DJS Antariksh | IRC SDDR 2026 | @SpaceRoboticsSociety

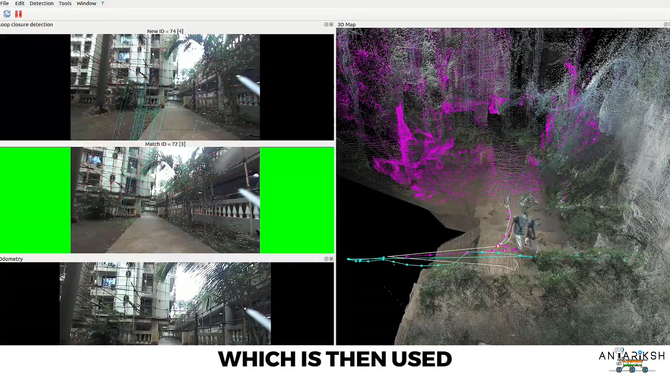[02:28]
Localization is achieved by fusing GPS,
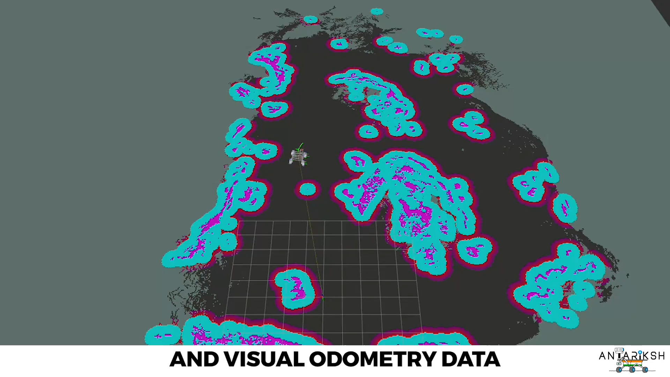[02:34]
IMU data and visual odometry data by using an uncentred Kalman filter providing the accurate positioning of the rover.